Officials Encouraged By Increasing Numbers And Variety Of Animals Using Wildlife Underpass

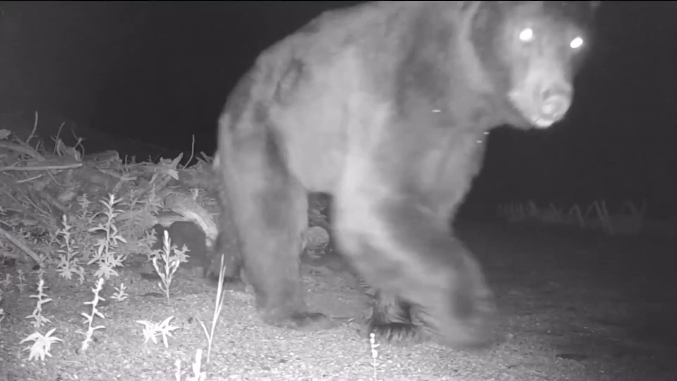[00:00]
This video from Colorado Parks and Wildlife. It shows all sorts of wild critters using the new underpasses along the I-25 South Gap. These underpasses were part of a project to reduce
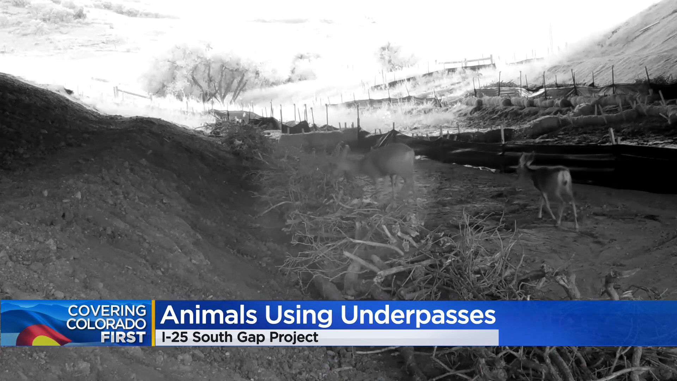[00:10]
accidents with animals on the interstate by 90 percent. And as we can see, a lot of animals are using them. CPW says this area of I-25 between Denver and Colorado Springs
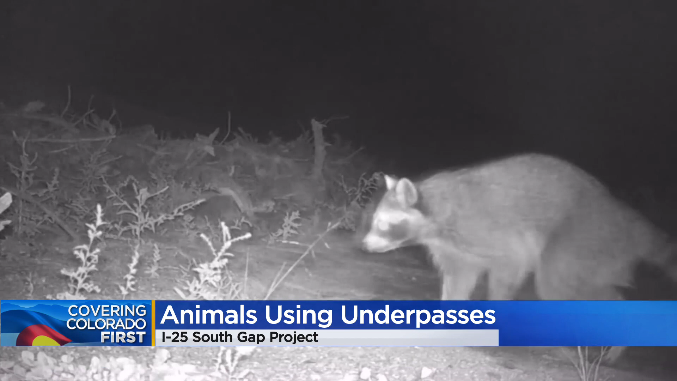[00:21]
is unique in how many animals and different species live there. The committee invested...